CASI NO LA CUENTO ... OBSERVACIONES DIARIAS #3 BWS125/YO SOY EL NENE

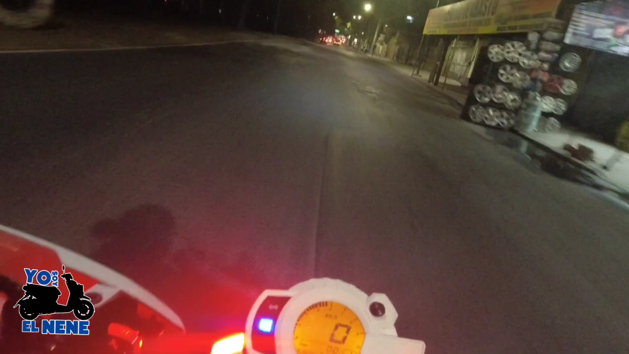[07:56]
Tiene que espejear, no mames, luego tengo mis luces prendidas, van.
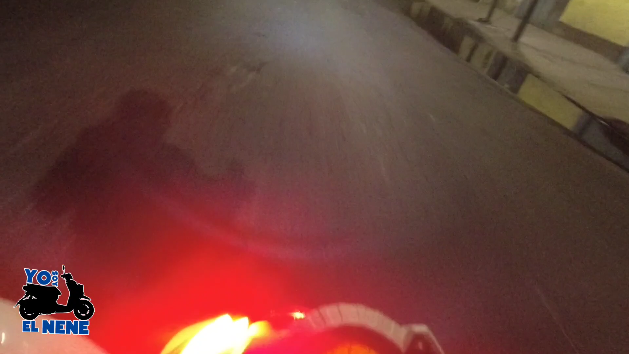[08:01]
Las luces prendidas para que no haya que... ¡Ay! Tengo mis luces prendidas.
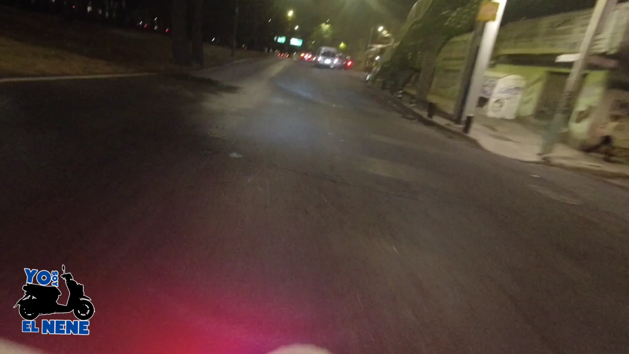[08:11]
Ay, que no diga. Que yo la caí, sí venía tendo, pero también. Si hubiera venido más tendo, yo creo que no la cuento, banda. Me estampo con esa boca. Yo pensé que me había visto. O sea, me seguí, pero como vi que sí se metió y me frené.